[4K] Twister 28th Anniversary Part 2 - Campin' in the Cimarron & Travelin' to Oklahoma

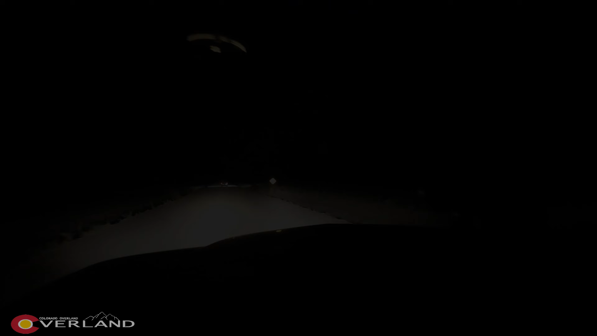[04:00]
All right, we're almost to the Kansas border. For that sign, it's turn right, then turn left. Or as Mario would say it, squiggly line fun.
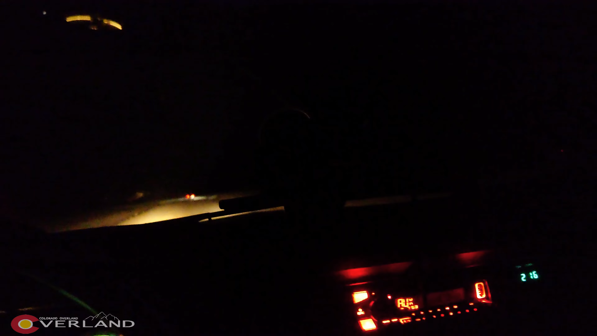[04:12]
We're not gonna do squiggly line fun. This washboard really, really does suck a lot. But. Okay. Turn to the right,
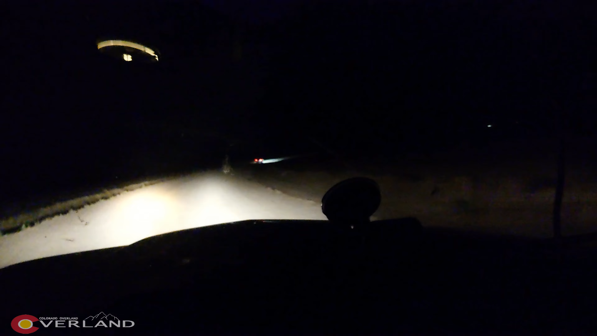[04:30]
and then turn to the left, and then between Jesus and I, we have a bet. So when we entered Wyoming on our July 4th trip, right when we hit the Wyoming border, it turned to pavement. Here in Colorado, it's just washboard. It's just crap. So we're going to see if it's the same stupid way here in Kansas, too, where you hit Kansas, and right away, it is pavement.
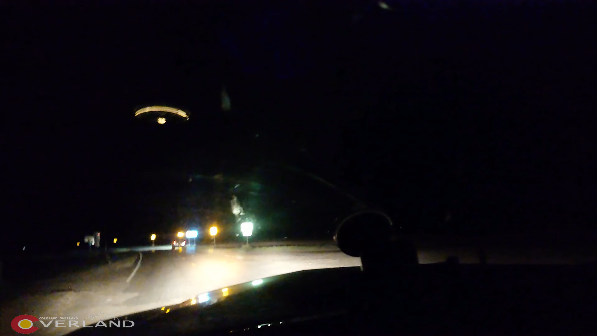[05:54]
I can't fucking believe it. Oh my god, it is. It's fucking pavement. Right when you enter Kansas, it's god welcome dang to pavement.
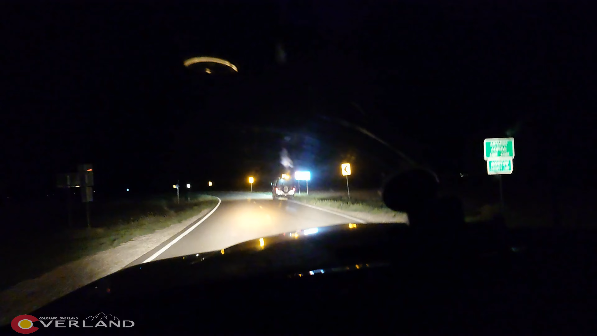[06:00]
Kansas. And welcome to Kansas. Oh my god. Also just...